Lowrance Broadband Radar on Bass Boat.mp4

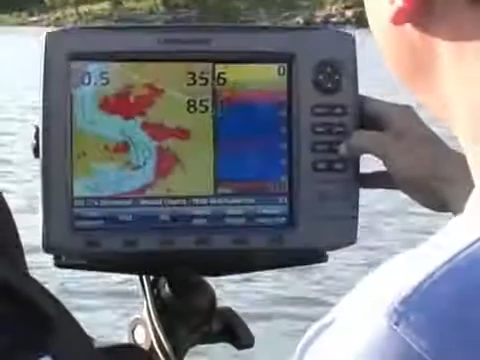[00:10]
All right, so we're playing with the broadband radar today, which is right next to our heads in a bass boat.
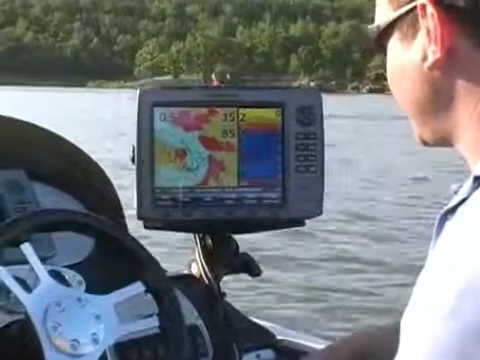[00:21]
I've got it working with the lake insight mapping here on Lake Skyatook, doing the radar overlay, watching these jet skis and everything cruise around us, and pontoon boats.
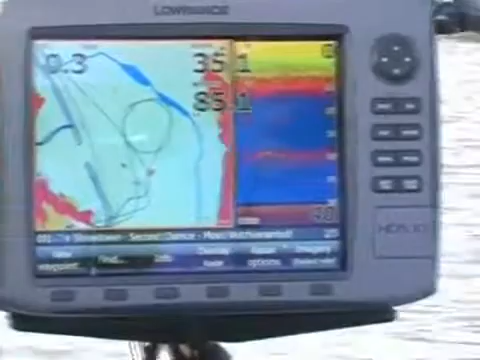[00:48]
There's the pontoon boat. Yep. So we also have our 2D sonar working here, showing us a good thermocline.
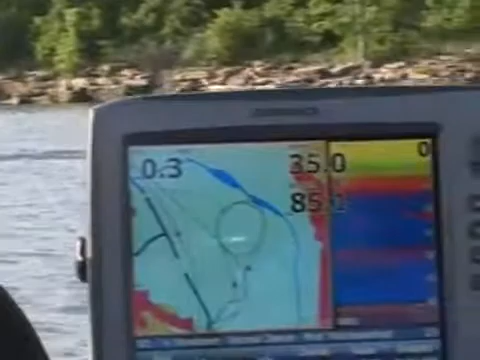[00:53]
And I've been seeing a lot of sand bass in here today, so getting a lot of movement.
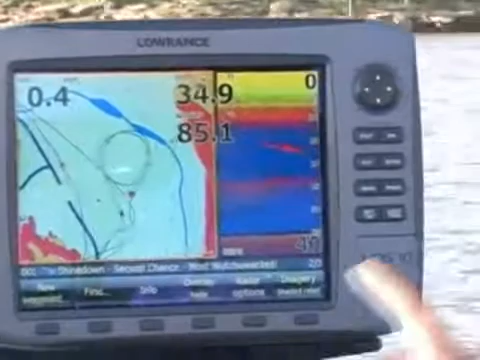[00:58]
We also have Cirrus radio running, so we can listen to music or do weather overlays.
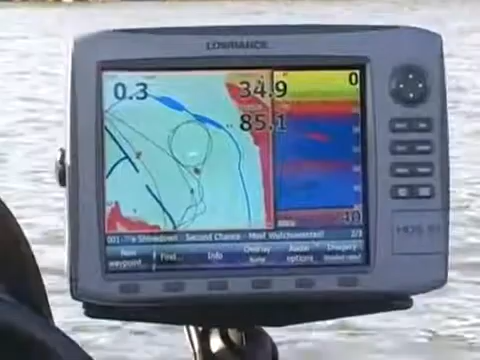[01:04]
Fortunately today, it's bright sunny skies, so nothing fun to look at.
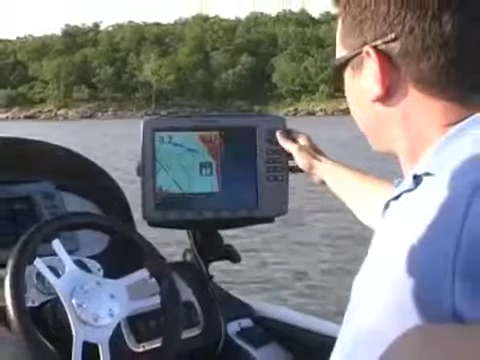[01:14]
Some of the new features for HDS is to do with mainly sonar here.
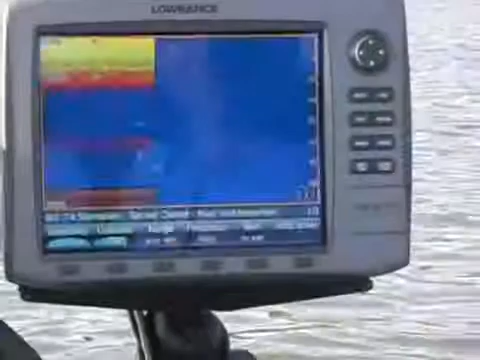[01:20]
So we have the nice big sonar picture. We have the ability to scroll backwards without having to create a sonar log. So if we see something we liked, we can come in here, mark a quick way point.
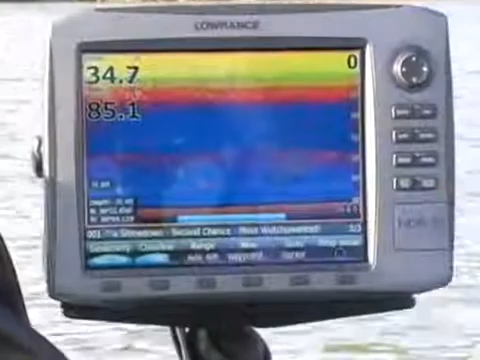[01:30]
Let's go back and fish it. Without ever having to look at a map.
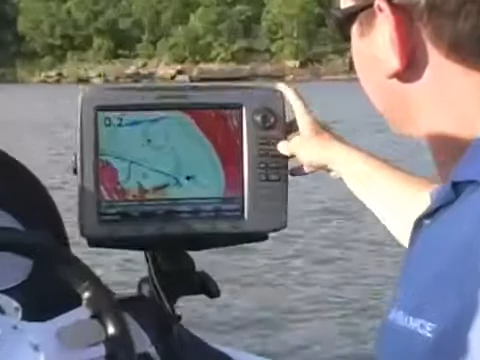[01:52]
What's that blob off to the left?
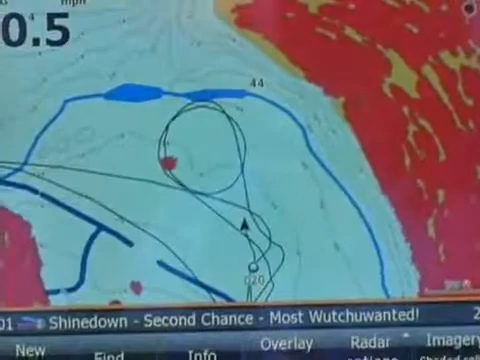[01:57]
That is the pontoon boat still. Let's see if I can figure where that is.
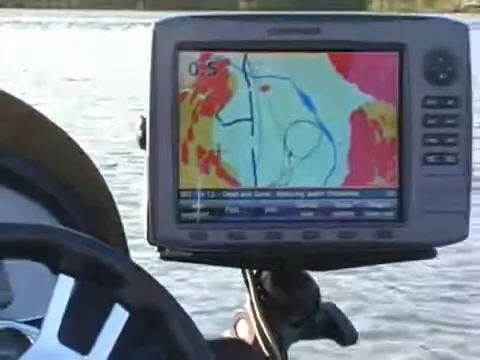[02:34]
So simple, easy to install system. Be done by anybody. Don't have to be an experienced installer.